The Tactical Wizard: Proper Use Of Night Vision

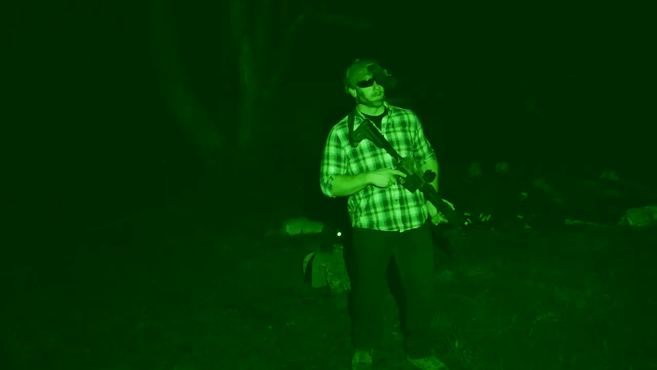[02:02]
Night vision immediately transforms you from an ineffectual blind lemming into literally predator. Only there's no Arnold on the other team.
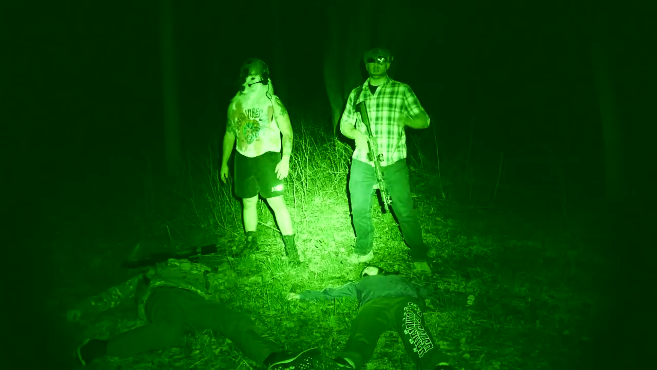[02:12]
Despite this being a clear-cut case of pay to see though, let's go over some tips for making the most of your night vision setup out on the BB Wars battlefield. Let's start with the setup. If you don't own at least a Gen 3 PVS-14 or better, you're the laughing stock of night vision users.
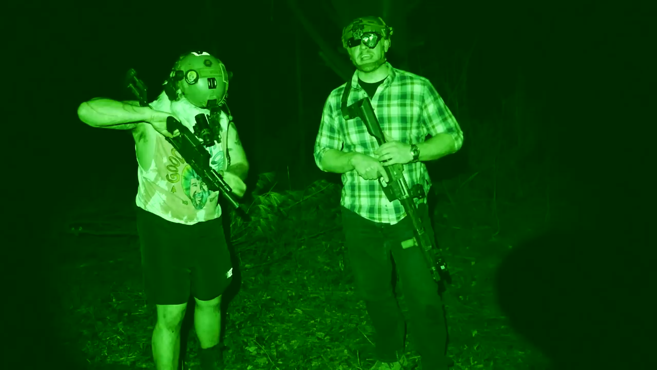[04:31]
You might as well take the batteries out, because any use of it from this point forward is going to bring you nothing but misery. Turn off the fucking white light!
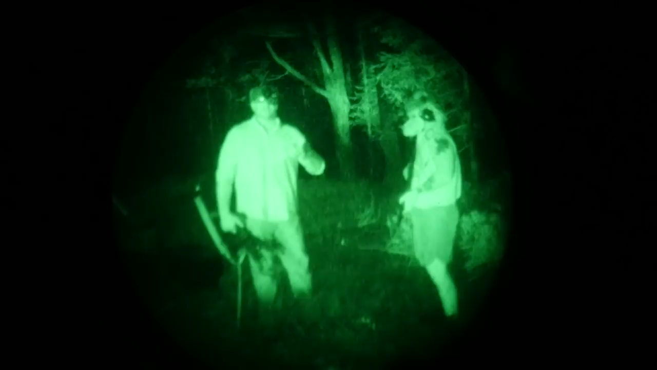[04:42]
This same discipline obviously doesn't apply to IR lasers and lights though. Normal plebs can't see these. So do what you want. Wave it all around. Leave it on.
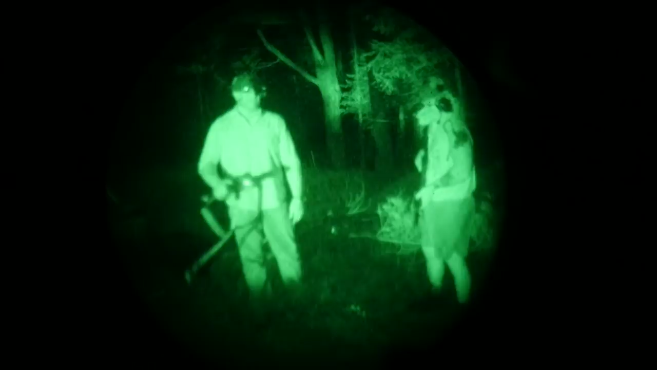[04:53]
Let everyone know exactly where you are and how cool you are. What's wrong with you?